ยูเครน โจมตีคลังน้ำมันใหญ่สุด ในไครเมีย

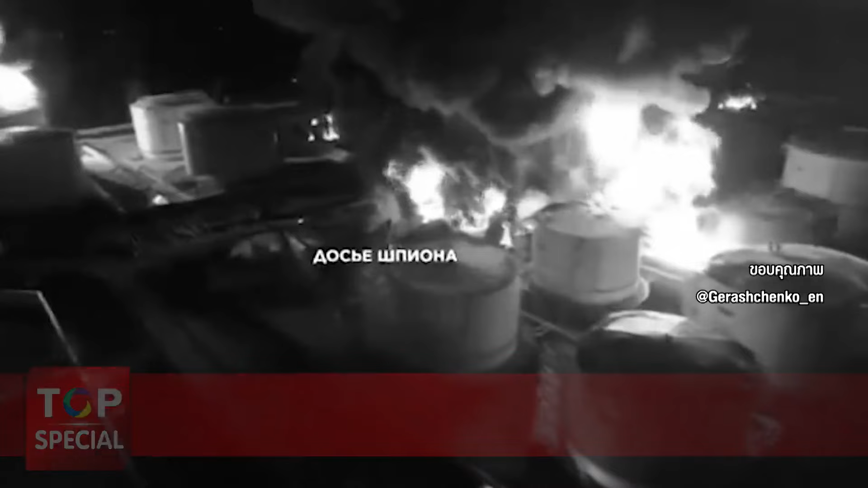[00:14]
ุฒของยูเกรียนประสบความสำเร็จในการจมตีครังน้ำมันในเมืองFeodosia นอกใช้ฝั่งทางใต้ของแร้มคลายเมียห่างจาก Sevastopro เมืองใหญ่ที่สุดในคลายเมียประมาณ 150 กิโลเมตรเมื่อเช้ามืดวันธิเศรษตุลาคมตามเวลาท้องถิ่น